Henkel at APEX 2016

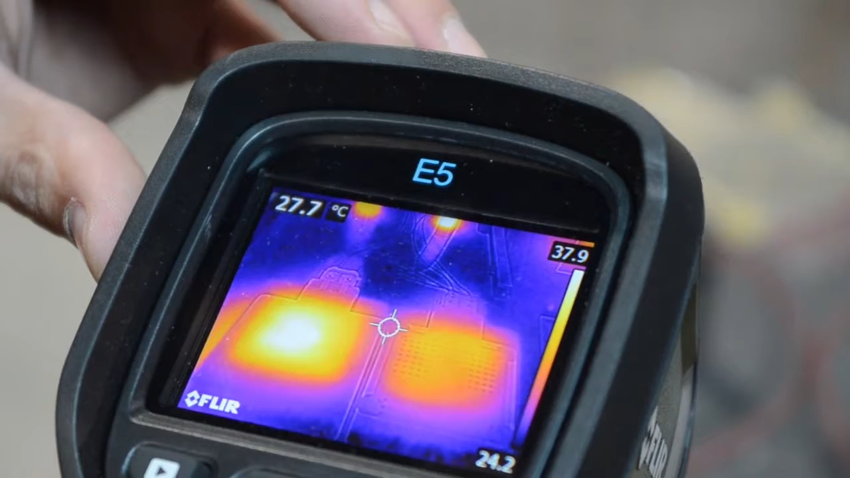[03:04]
On screen: spot 27.7°C
what you end up seeing is the thermally conductive material spreads the heat uniformly across the device itself. Whereas, the non-conductive material, the heat is concentrated right at that resistive element.